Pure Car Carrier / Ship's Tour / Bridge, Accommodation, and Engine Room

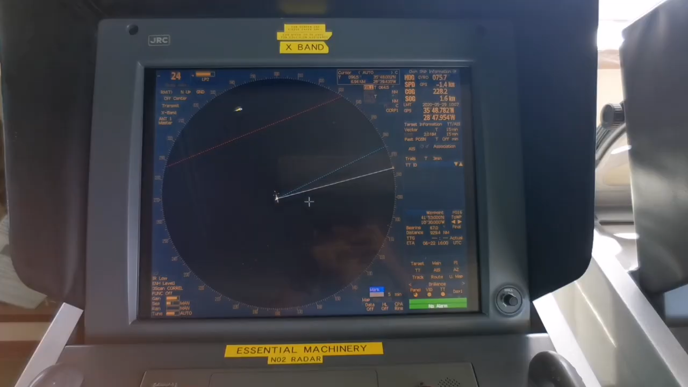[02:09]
Ito ang S-band at X-band radar kung saan makikita natin kung may mga kalaban ba o ibang barko sa ating paligid.